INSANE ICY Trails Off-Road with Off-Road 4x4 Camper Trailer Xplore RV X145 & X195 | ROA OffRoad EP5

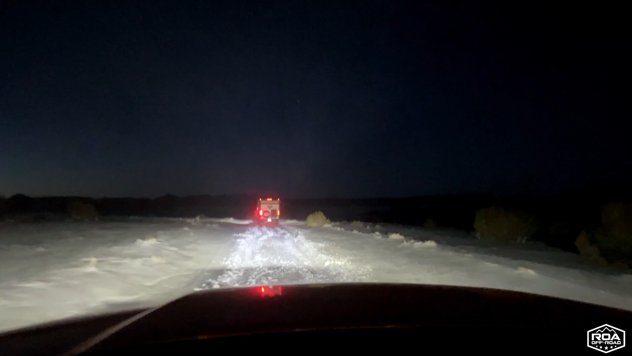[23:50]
I can't tell if it's getting deeper, worse, better. I don't even want to see the side of the left side of my trailer around that tree.
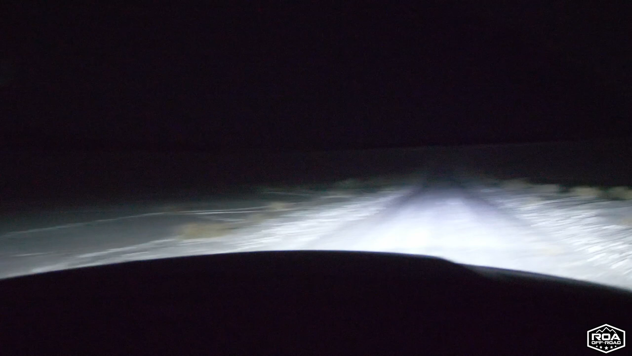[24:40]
And we're still about 10 minutes from the I-70, was it 70? Yeah, I-70. I-70. But man, we didn't think we were gonna make it out for a minute. It was getting deep and sketchy. If you can see out there at all, it's pretty deep. But luckily we're on paved road. Mike and Shane are up there, 145, 195. We have finally made it to the interstate.
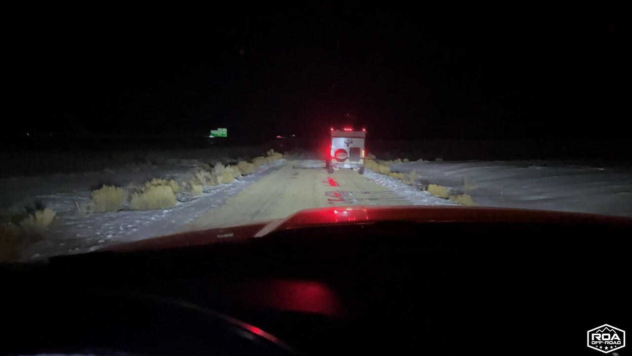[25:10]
Check it out, it's 11 degrees outside.
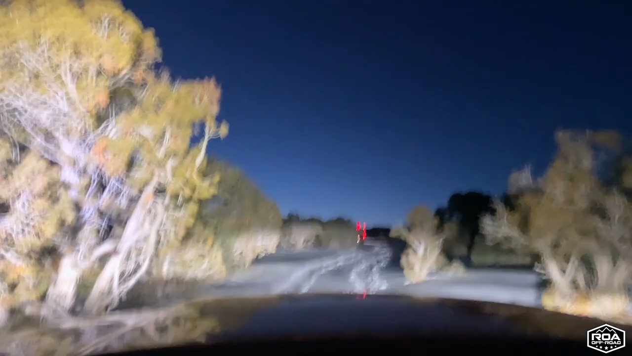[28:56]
maybe even 2 feet at some points, and we were just sliding all over the place. That was so scary.